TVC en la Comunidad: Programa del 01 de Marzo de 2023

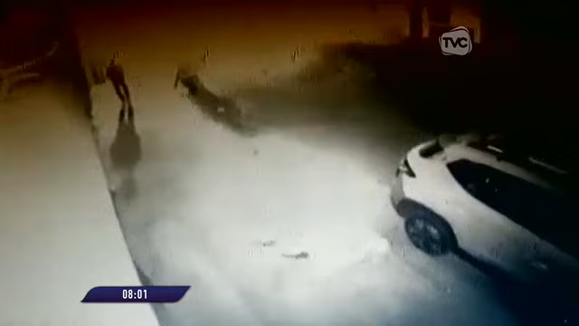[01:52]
Eran alrededor de las cuatro de la mañana cuando tres personas a bordo de una motocicleta merodean alrededor de un vehículo que se encontraba estacionado.
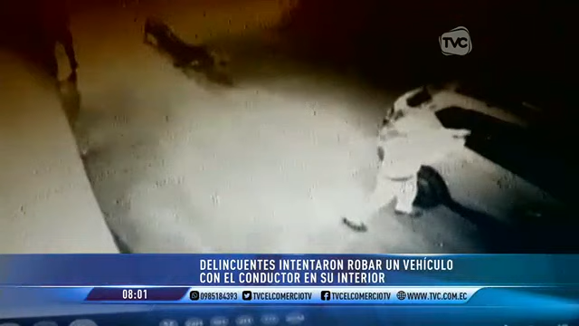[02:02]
Uno de ellos rompe el cristal de la puerta trasera, ingresa la mano y logra abrir la puerta y subirse. Un vecinito había estado aquí y aparecieron unas motos,